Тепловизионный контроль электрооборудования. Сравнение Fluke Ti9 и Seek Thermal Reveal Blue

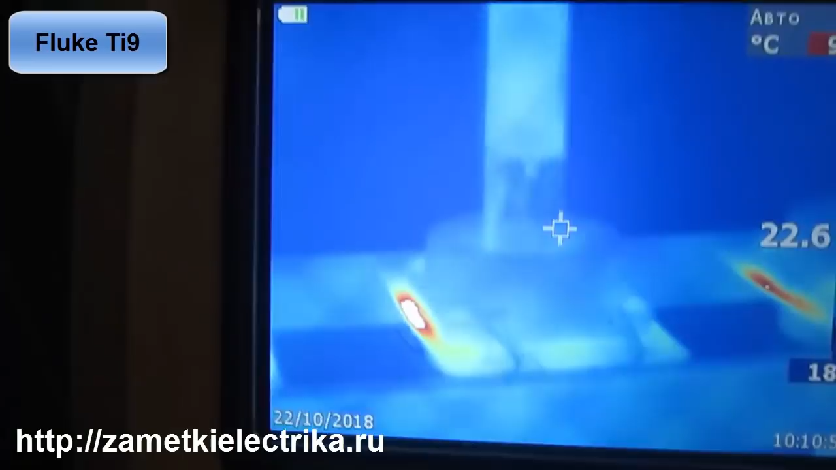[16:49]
В общем Вот такая вот Имеется у нас Ситуация
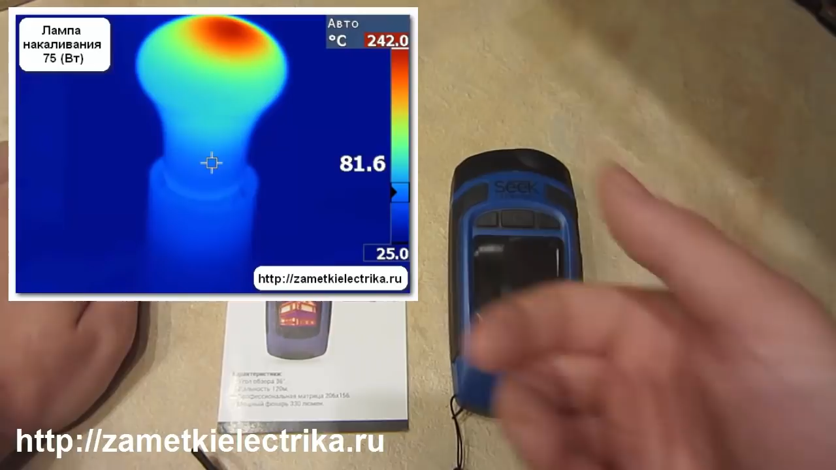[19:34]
On screen: spot 81.6°C, scale top 242.0°C, scale bottom 25.0°C
Ловить По Объекту По измеряемому Объекту В какой Точке Температура Больше В
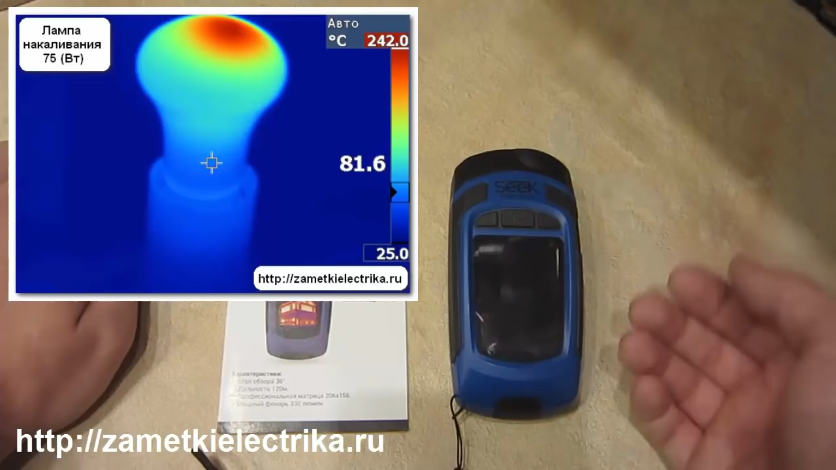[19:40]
On screen: spot 81.6°C, scale top 242.0°C, scale bottom 25.0°C
которой Меньше И так далее На тепловизоре Fluke Мы сразу Наводим на Объект И видим Там максимальную И минимальную Температуру По шкале Сбоку А
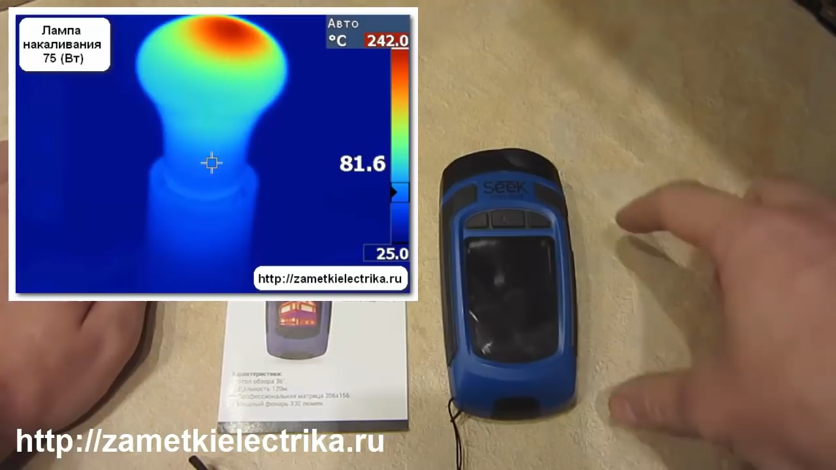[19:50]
On screen: spot 81.6°C, scale top 242.0°C, scale bottom 25.0°C
уже В центре У нас Также Имеется Аналогичный Курсор Где мы Уже контролируем Температуру В центре Курсора То есть Это очень Удобно Но Помимо